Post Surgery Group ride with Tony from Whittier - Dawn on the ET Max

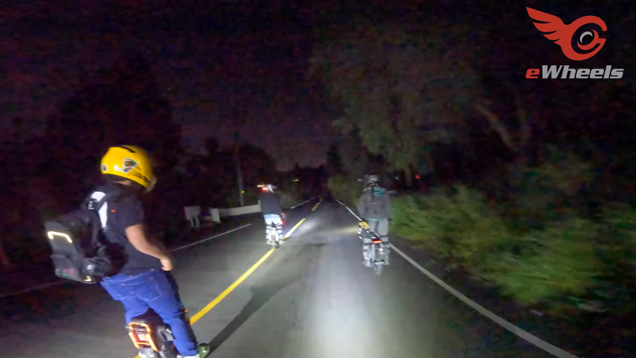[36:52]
Okay, so it turns out that turn was not the right turn. So now we're following Tony again to another turn that going may... back the same way, pretty much. Oh, why didn't he ask you? You know the area better, I think. He lives kind of far from here. I like your brake style. It always looks like you just got scared.